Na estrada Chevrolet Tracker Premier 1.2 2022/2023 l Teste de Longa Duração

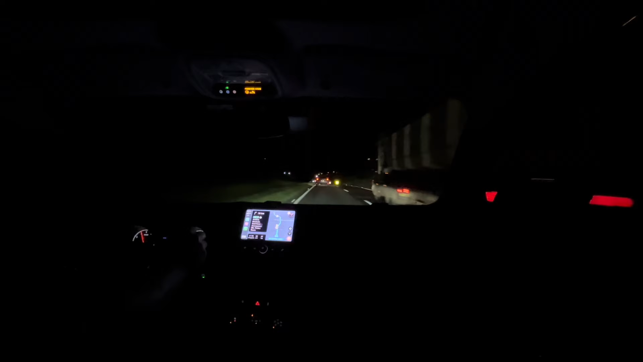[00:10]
Estou tentando chegar na última perna do destino, mas está difícil. Esse carro na frente é um Duster, mas parece um Renegade, né? Geladinha aqui dentro. É um Duster.
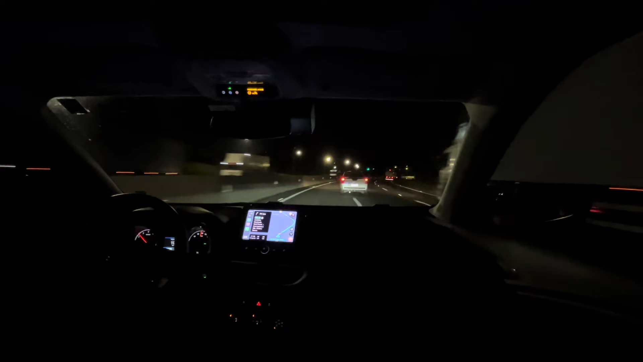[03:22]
As curvas são completamente irregulares aqui.